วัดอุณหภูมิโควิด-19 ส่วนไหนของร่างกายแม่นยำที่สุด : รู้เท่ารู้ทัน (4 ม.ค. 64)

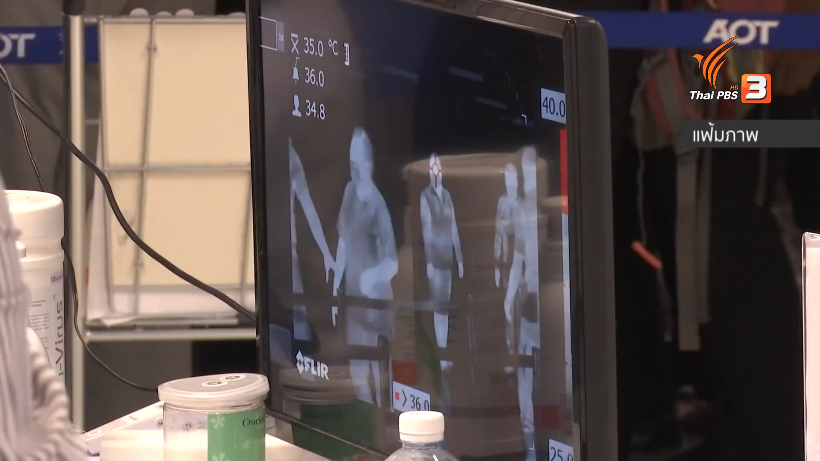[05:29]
องมือก็จะมีนะฮะที่ดีที่สุดก็คือวัดเซ็นเซอร์ที่เป็นอินฟราเร
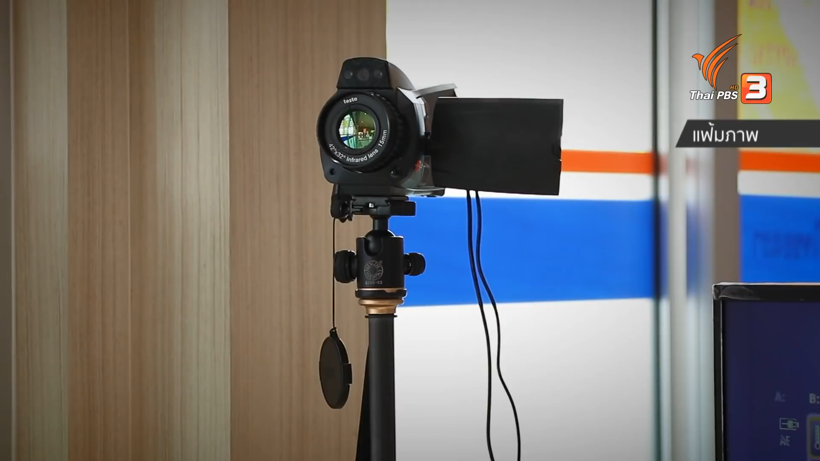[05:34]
ด ที่เป็นกล้อง เป็นกล้องและติดทั้งตัวดูทั้งตัวแล้วก็วัดขึ้นม
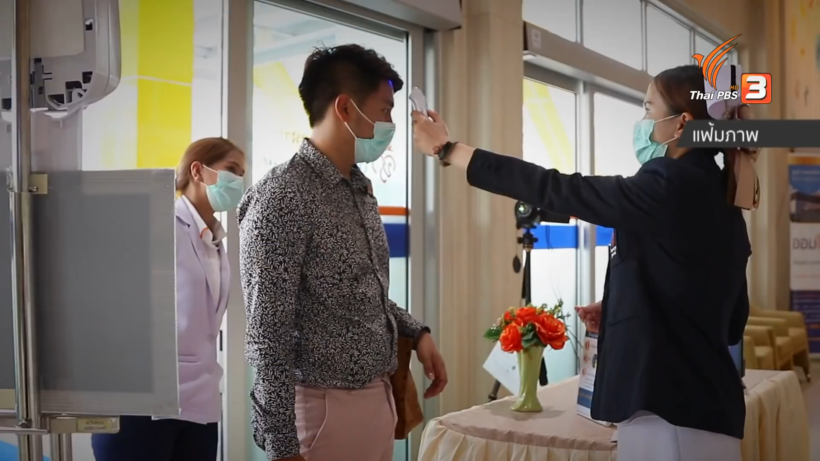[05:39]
านะคะแล้วก็จะบอกเลยว่าเราอุณหภูมิเท่าไหร่เท่าไหร่เพราะบางครั้งเราจะสังเกตถ้ามีอุณหภูมิช
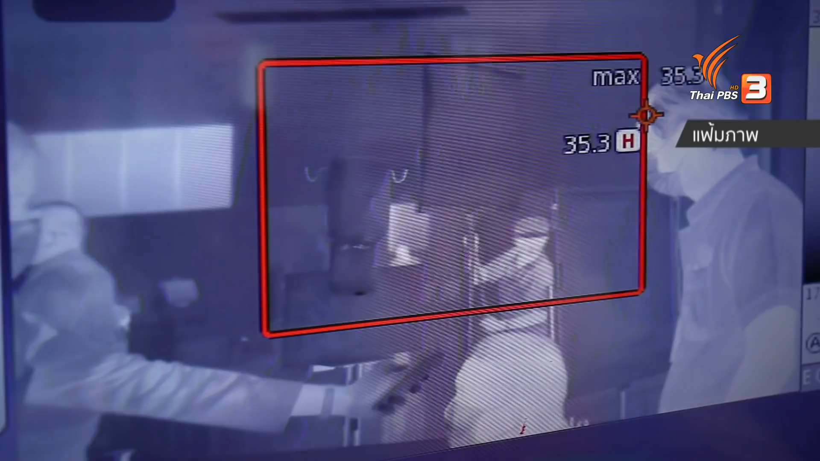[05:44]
ั้น 35.5 ซึ่งจริงๆมนุษย์เราไม่ใช่ไม่มี 35.5 นะคะแต่มันไม่ถึงเกณฑ